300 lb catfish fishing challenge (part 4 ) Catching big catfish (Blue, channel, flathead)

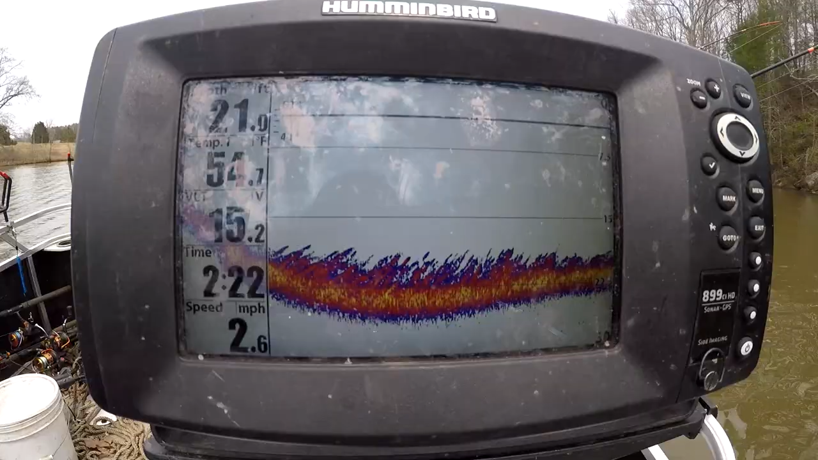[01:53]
On screen: depth 21.0 ft, water 54.7°F, speed 2.6 mph
There's plenty of shad, but they all seem to be right around 20 feet.
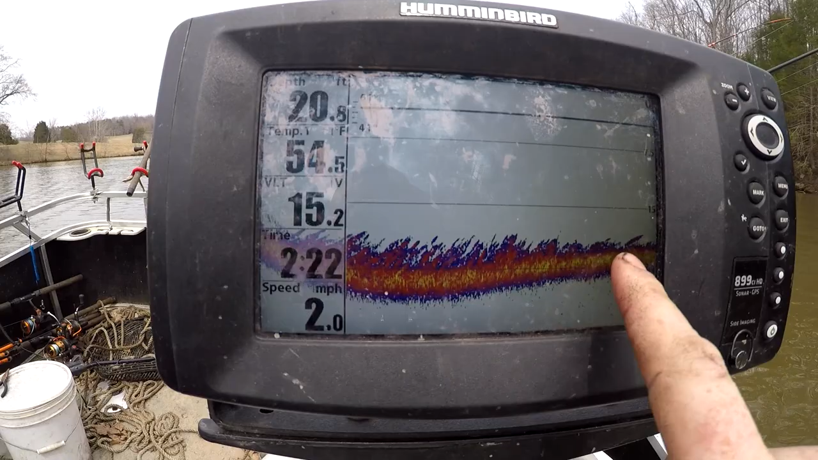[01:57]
On screen: depth 20.8 ft, water 54.5°F, speed 2.0 mph
Everywhere we go, the shad are hovering around 20 feet. But the water temperature's looking pretty good, 54 degrees.
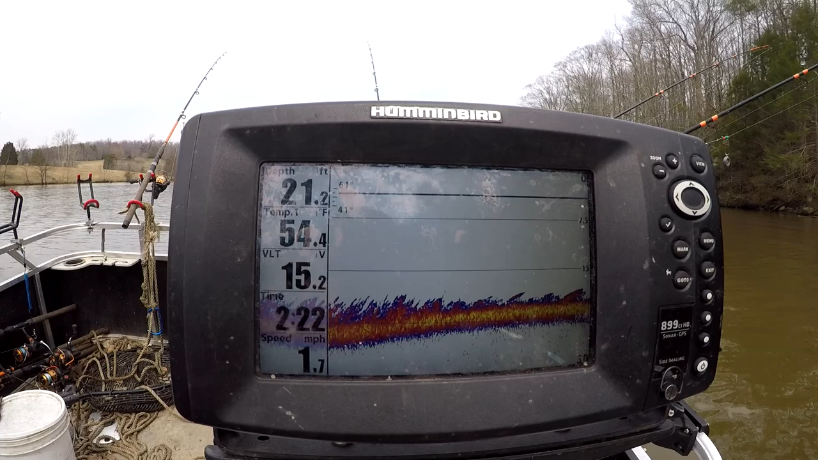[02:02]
On screen: depth 21.2 ft, water 54.4°F, speed 1.7 mph
We've got a lot of warm rain recently, and that really helps jack up the water temperature. So, since we're over 50, I think there's a good chance we might find some flatheads out and about. What?
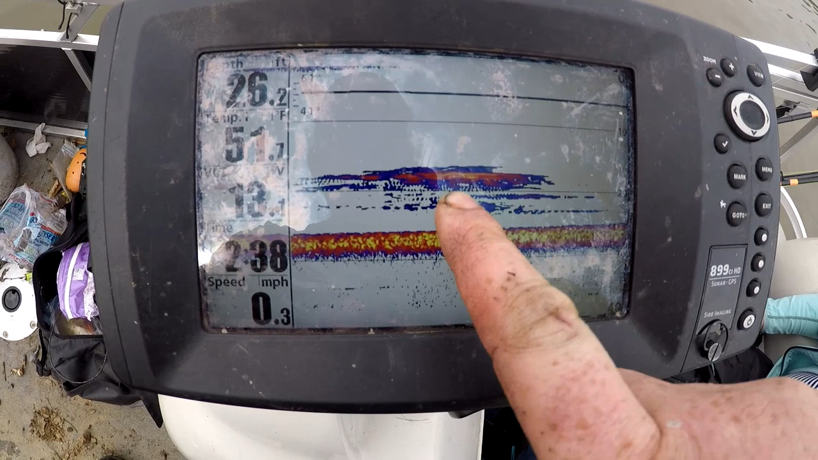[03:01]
On screen: depth 26.2 ft, speed 0.3 mph
See this school, how it's off the bottom? That's usually a sign that something's eating on them. Catfish will come along and they'll go up to get away from predators. So, good sign.